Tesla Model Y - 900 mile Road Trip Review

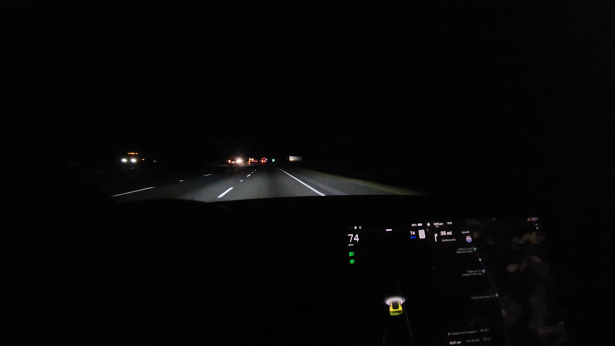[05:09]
boys yeah we're finally here look ahead of us what's that say
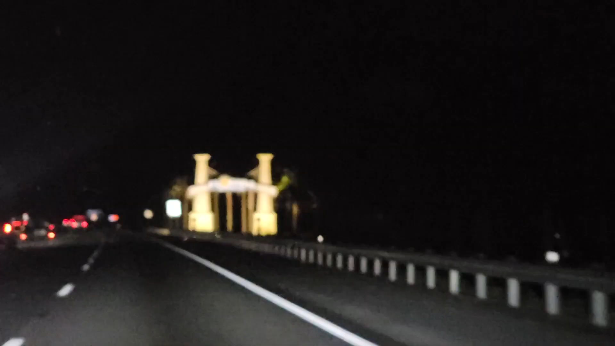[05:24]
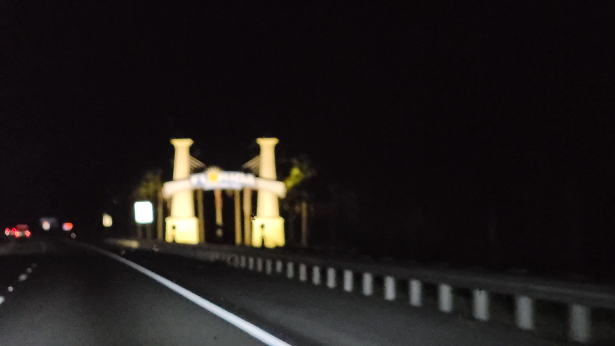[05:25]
welcome to Florida we're in Florida already with the palm trees